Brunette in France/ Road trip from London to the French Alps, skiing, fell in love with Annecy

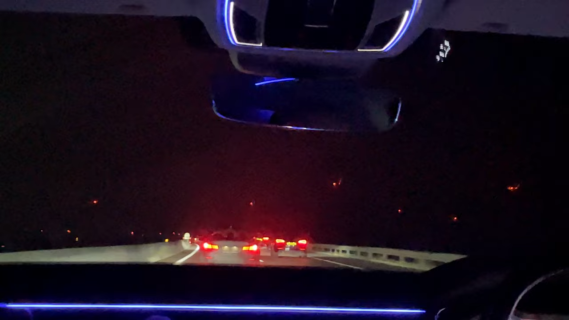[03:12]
once we got onto the highway we saw these red blinking lights they looked very creepy if you ask me i was freaked out but they're just windmills producing electricity